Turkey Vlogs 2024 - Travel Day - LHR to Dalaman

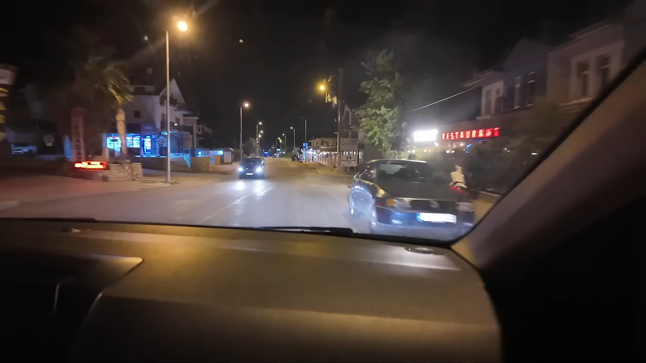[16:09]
Oh, we are nearly there. Just down this little bit of a bank. A little bit of a bank. Look at the jewels. It's only here.
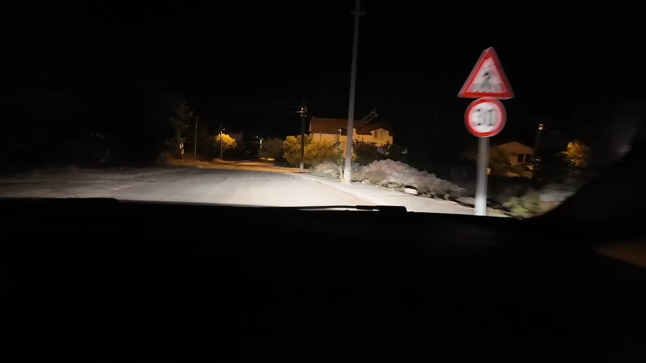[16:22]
It's here. In a quarter of a mile. We might need to do the musical. Yeah. We'll get a strike. Ha! So here it is. No, it isn't.
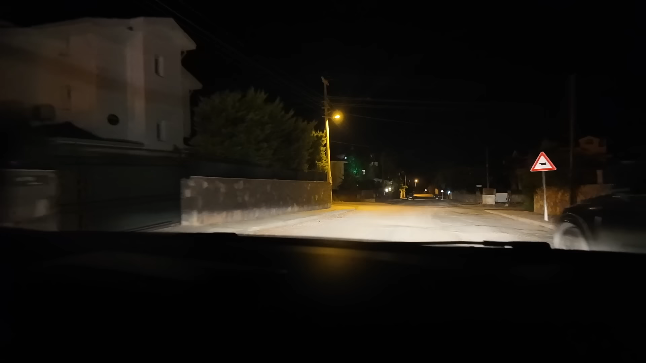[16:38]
Oh, no, it's here. It's this one. It's the one with the lights. This is it, ladies. The pool lights are on. Oh!
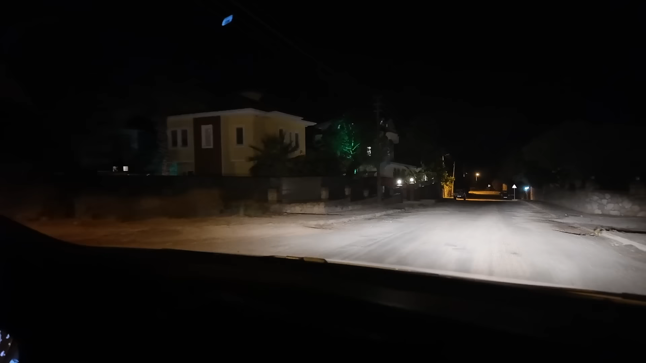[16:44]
And the little... In 1000 feet, turn left. There we go. Oh, she's put little lights around everything.
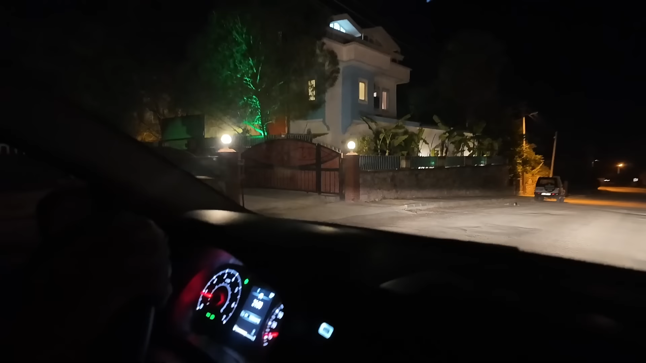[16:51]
Here we are. Well, we've arrived.